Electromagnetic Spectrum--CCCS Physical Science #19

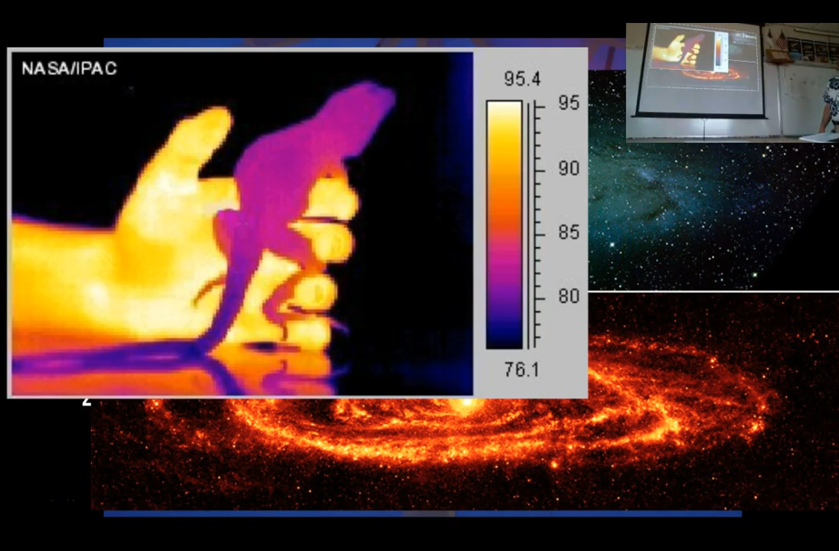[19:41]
Um, this is a image of a hand holding a lizard. And so in, in the infrared spectrum, a person, a mammal gives off more heat than that lizard does. So the lizard looks kind of bluey purple and the mammal, the human holding it looks warmer. Um, we can, we can take visible light and break it up in the spectrum.